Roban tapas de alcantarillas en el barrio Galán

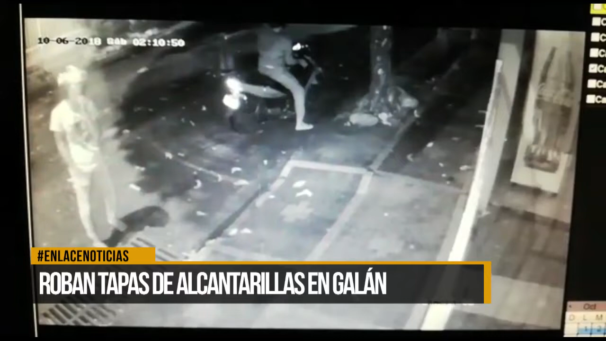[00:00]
En el registro de video quedó grabado el momento en el que estos sujetos que se movilizaban en una motocicleta llegan a una de las alcantarillas del barrio Galán, tal y como lo denuncia en esta grabación uno de los habitantes de este barrio de la comuna 2 de la ciudad. Un par de desadaptados que no hay no robarse la alcantarilla del barrio Galán. Este es el momento en el que los individuos proceden a levantar la rejilla del alcantarillado y se la llevan. Efectivamente la gente piensa que todo lo puede hacer oculto, pero mira, hay que haber registrado con las cámaras los que fueron.